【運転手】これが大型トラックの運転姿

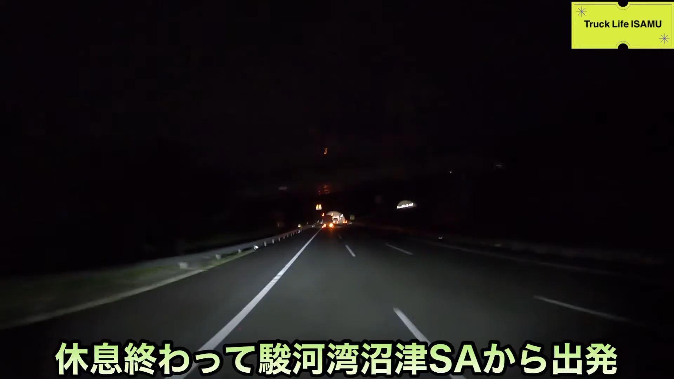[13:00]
現在ね出発しまして、駿河湾から出てきました。